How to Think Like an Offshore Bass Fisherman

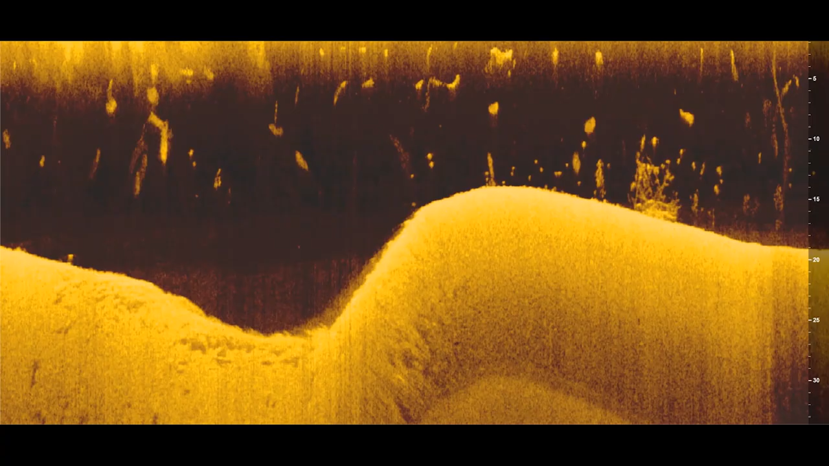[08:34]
And they'll say, man, I see fish down there, I know they're there, I'm going to make as many casts as I need to to get those fish to bite. And this makes sense in the new offshore fisherman's mind because they see fish there, they know there's fish on that offshore spot, so if they throw enough baits to make enough casts, surely those fish are going to bite. But in my experience, I find that that does not work most of the time,
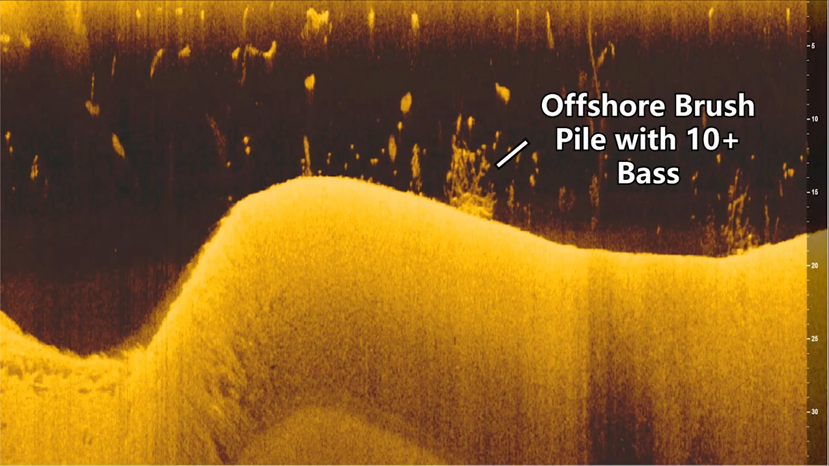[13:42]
And offshore, you will find bass grouped up a little bit tighter where you'll have 15 or 20 fish on an offshore spot, but you will also find docks on the bank that may have 15 or 20 fish around them.
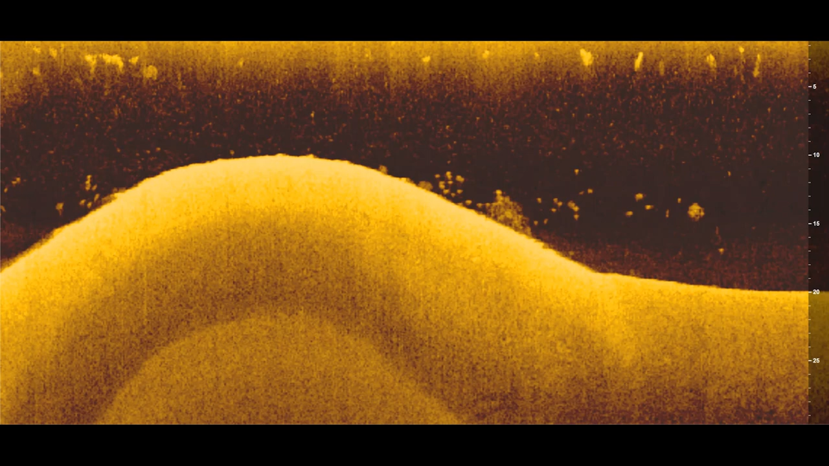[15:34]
And I can eliminate all of the dead water by looking for places that have no fish and then identifying the key places that do have fish using my electronics. And so once I have all those key spots identified offshore, all I have to do is pull up,